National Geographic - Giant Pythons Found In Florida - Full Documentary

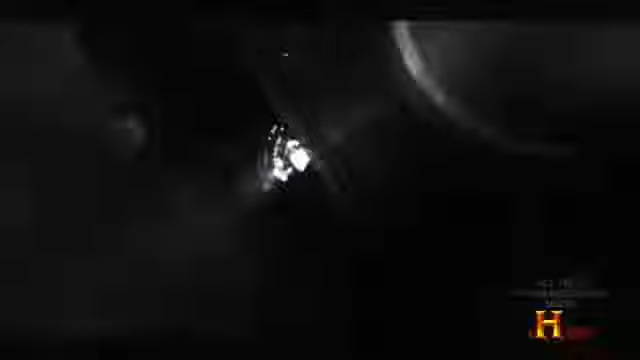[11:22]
Pearson and Freer are unable to see what is moving in the water.
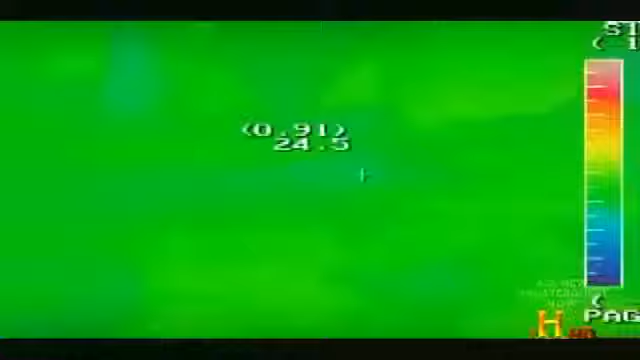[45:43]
I'm just going to try to turn the sensitivity down just a little bit. Try to cut down the false readings. Here's another entrance to the duck system down here, low.
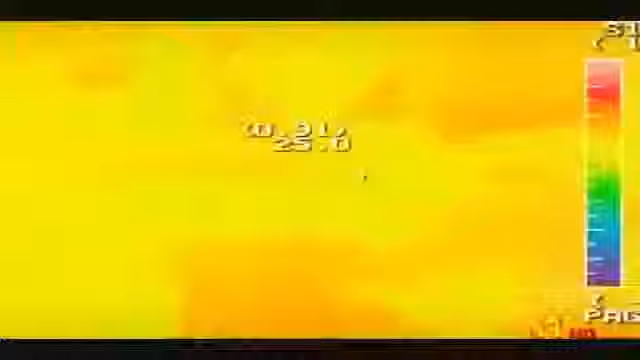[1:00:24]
I'm just going to try to turn the sensitivity down just a little bit. Try to cut down the false readings.
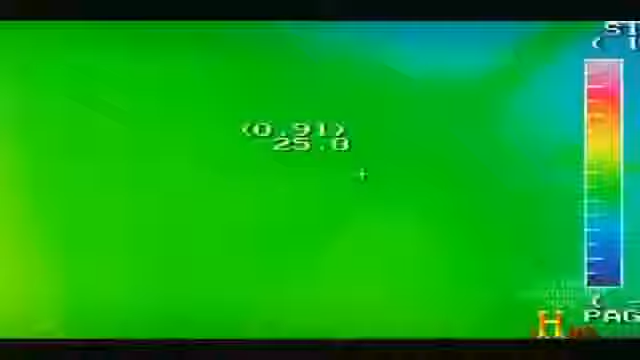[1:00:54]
I'm not catching nothing here yet. I think we probably ought to hit the road a little bit, do some road running, and we can do that on the way to another building.